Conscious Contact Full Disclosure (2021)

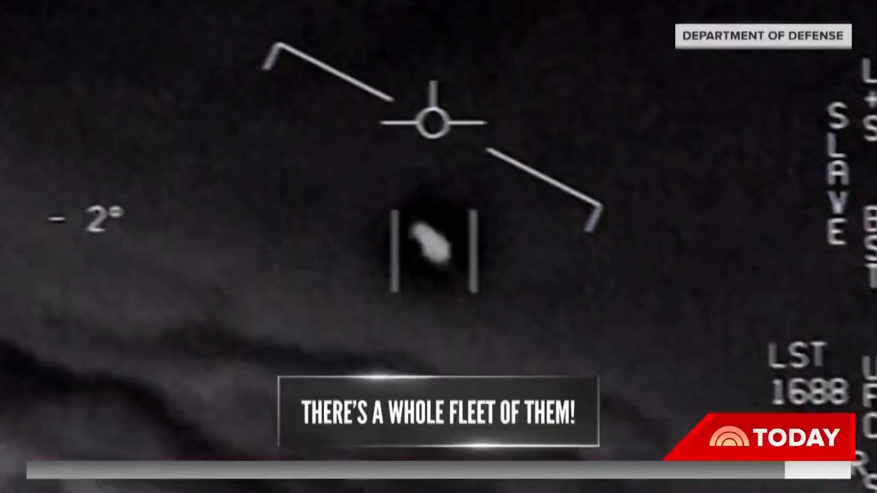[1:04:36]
There's a whole fleet of them.
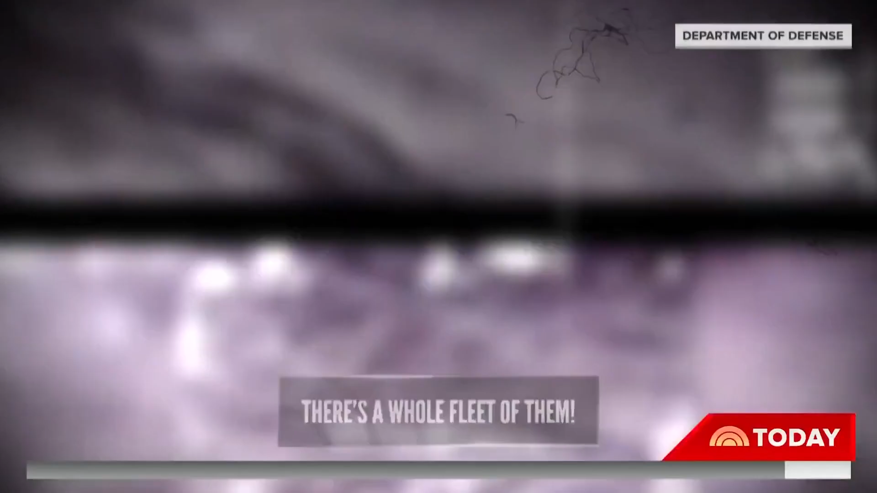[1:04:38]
This morning,
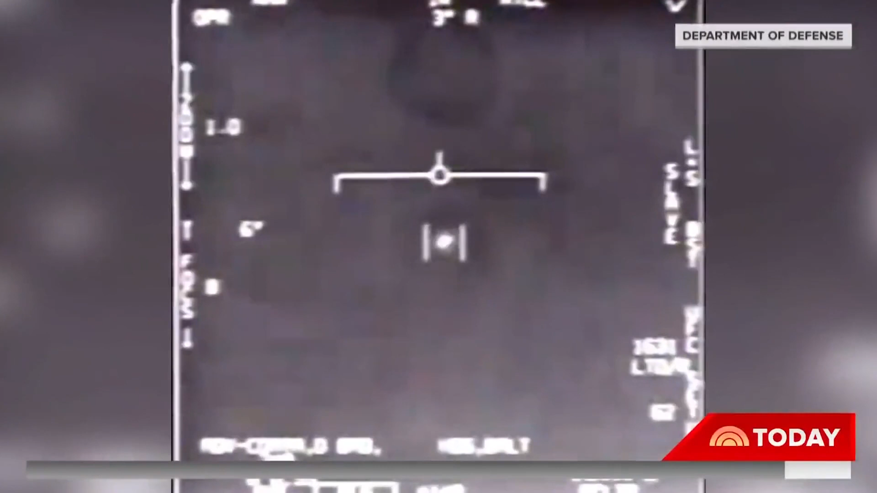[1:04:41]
a report that the government cannot explain those mysterious objects caught on video by the military.